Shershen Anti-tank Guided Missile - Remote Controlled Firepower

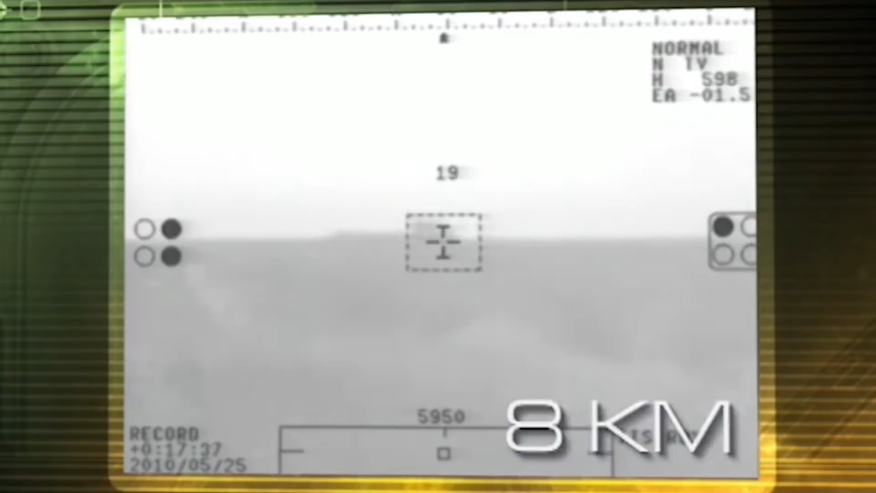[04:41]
caliber with extended range of flight up to eight kilometers developed specifically for mounting on helicopters a crew of two can move the
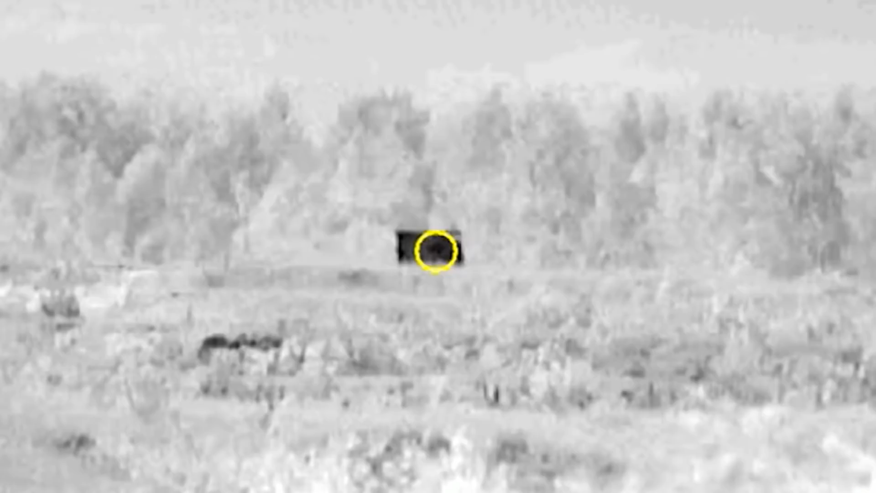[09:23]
ATMS Shurgin is efficient against mobile targets Auto tracking mode allows to
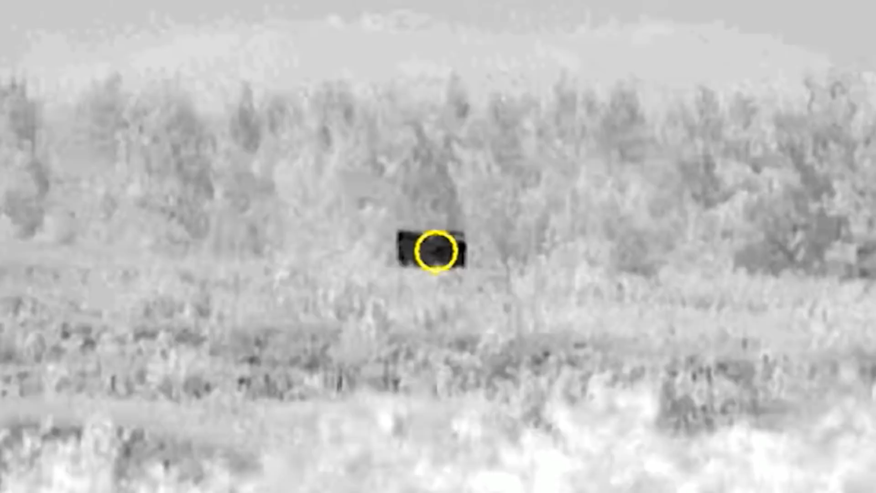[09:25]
track and destroy moving targets automatically without operators participation
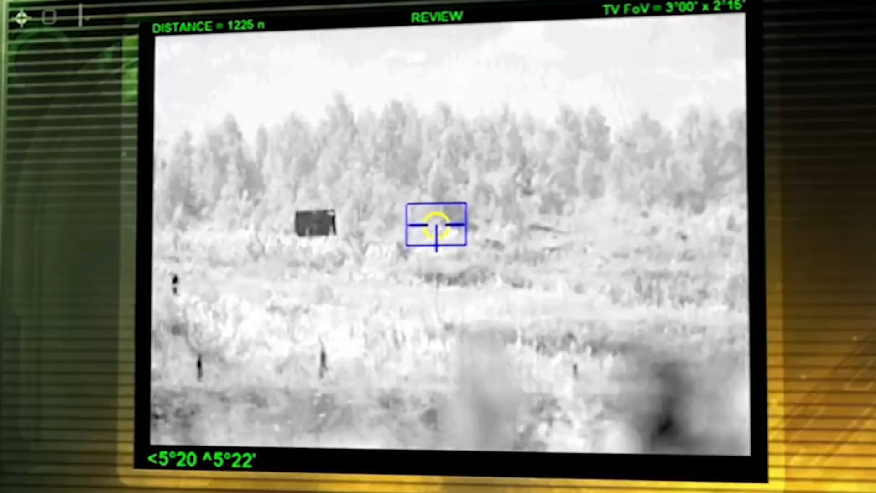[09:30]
the operator should just lock on the target for auto tracking mode and then push the button for missile launch
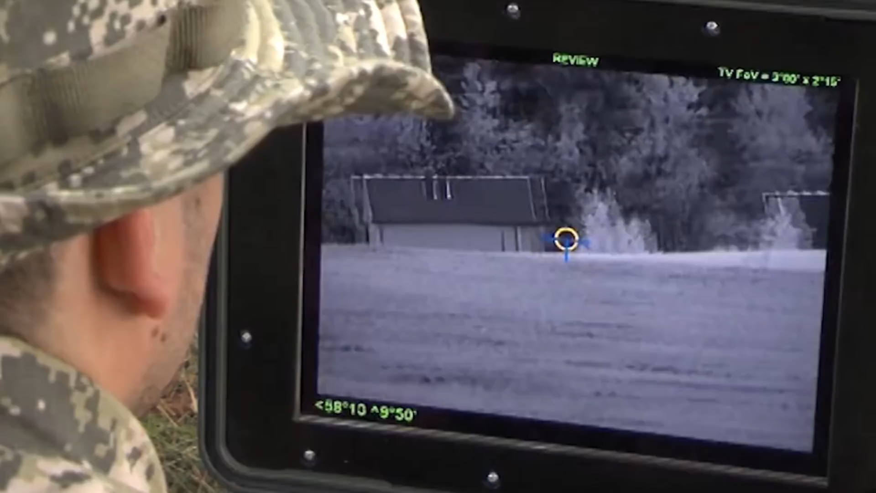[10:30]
including the use of an electronic